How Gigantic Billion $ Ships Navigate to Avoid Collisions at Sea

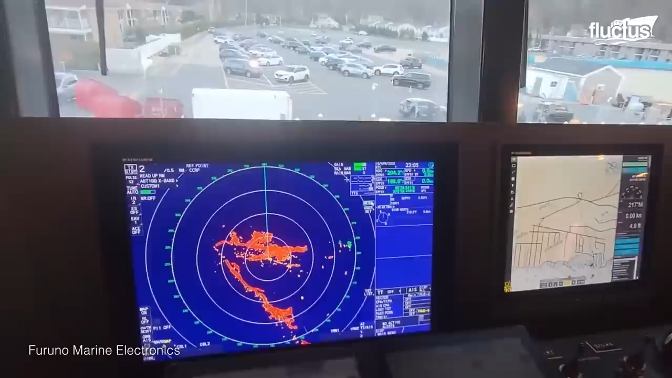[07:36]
However, unlike the radar systems used in the air, marine radar can be used to detect and track other vessels,
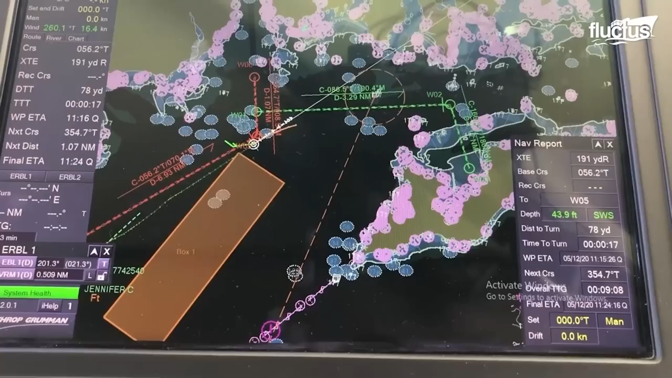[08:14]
The electronic chart display and information system or ECDIS displays digital
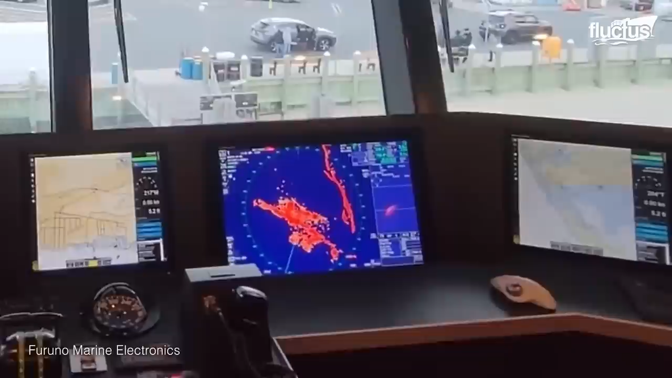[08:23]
navigation charts and related information for route planning, monitoring and additional collision avoidance.